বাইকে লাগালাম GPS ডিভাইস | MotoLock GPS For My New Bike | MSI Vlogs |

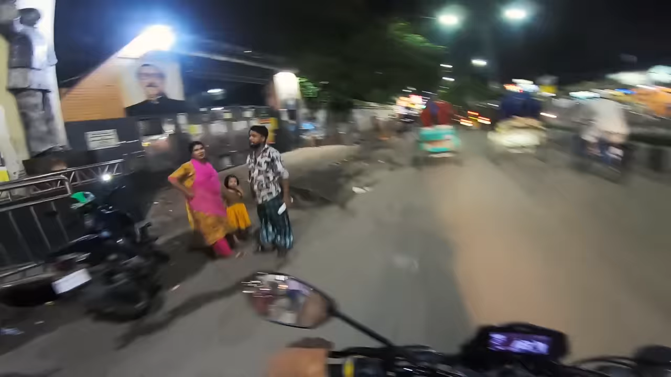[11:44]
চলে আসছি 60 ফিট মণিপুর উচ্চ বিদ্যালয়ের বিদ্যালয় অ্যান্ড কলেজের সামনে,